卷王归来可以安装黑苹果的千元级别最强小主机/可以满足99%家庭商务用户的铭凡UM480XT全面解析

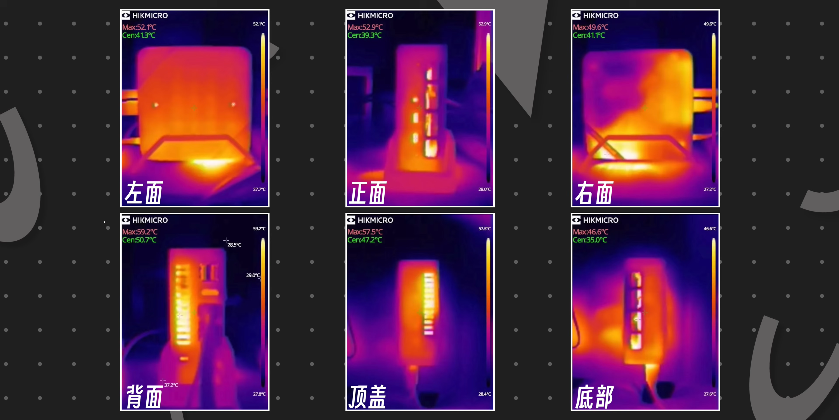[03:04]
47GCPU核心温度最高79度左右机身的最高温度大概在50度